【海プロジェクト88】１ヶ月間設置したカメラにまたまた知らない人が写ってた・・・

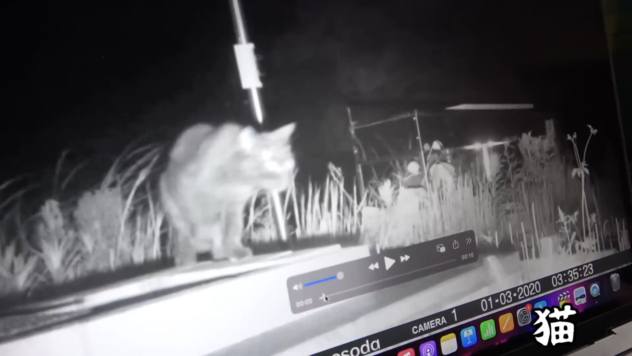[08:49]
で猫猫もいるんだそう猫丸々に来る猫じゃないねえ?クロでもないでもあの赤外線形は分からんくない分からん意外と赤かもしれんよ確かに
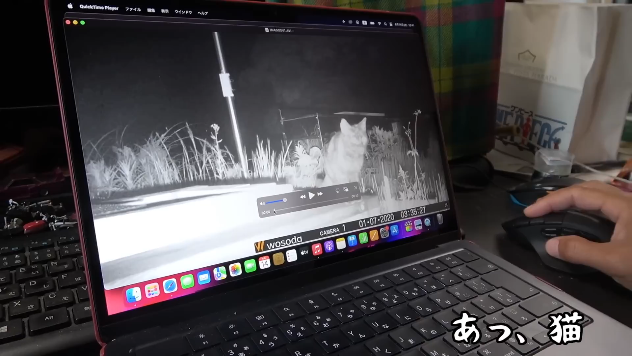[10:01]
猫がなにゆるしかをごらんと猫が住み付いてる今回なんか不作やねしかも映ってないしでもなんかさ
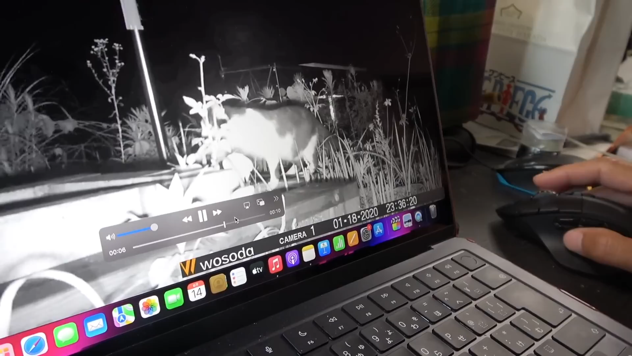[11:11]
匂いがするんだろうなここにバーベキューニャーって言うて今ははははバーベキュー赤メスっぽいあー